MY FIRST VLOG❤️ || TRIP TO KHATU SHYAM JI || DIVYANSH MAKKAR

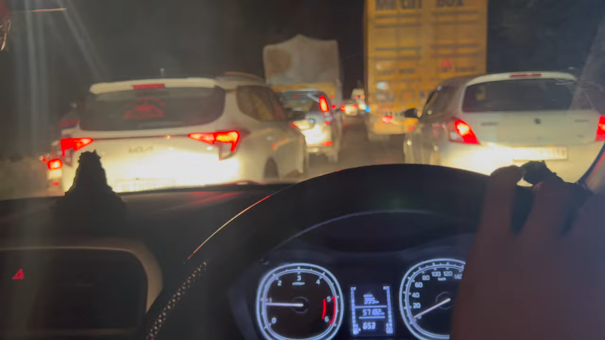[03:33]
बुरा जाम है यह गाने सुन रहे हैं कि है कोई नहीं जाम की बाद मिलते हैं
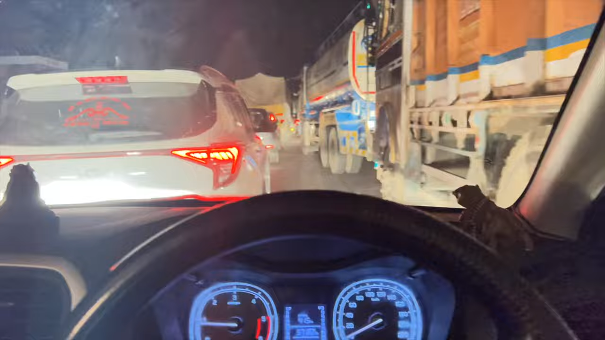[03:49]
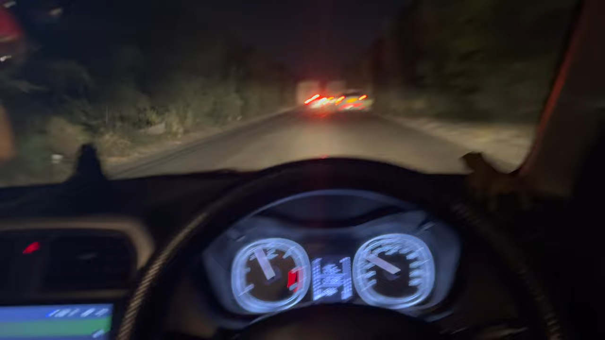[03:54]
तो भाई यह फाइनली जाम खातम होगा और अब तो फिद ब्लू एसार रास्त अब तो साफ ही है तो गोलो जैसी
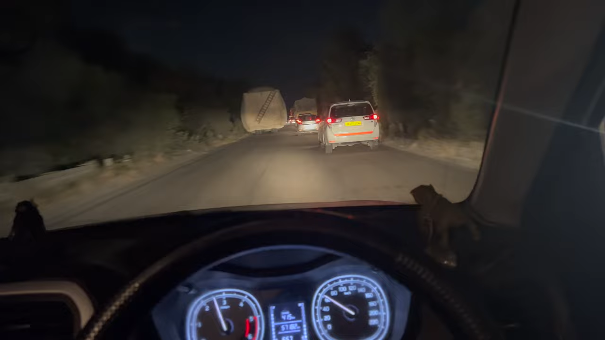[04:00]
शीशा देखते हैं कुछ खाने भी निगड़ें रुकेंगे भी अभी तो नहीं तो कितना देम हो रहा है साथ बंदे वाले है तो चलते हैं मिलते हैं आपको आ